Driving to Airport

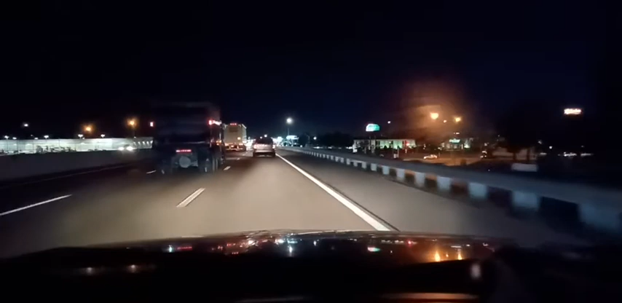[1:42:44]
Brand new Cutso. It's open? Yep. I've never been to a Costco. Too damn expensive. At least I got Sam Club. I got free 1 year. Nice how peaceful it is, how peaceful the driving is here. It's Friday night.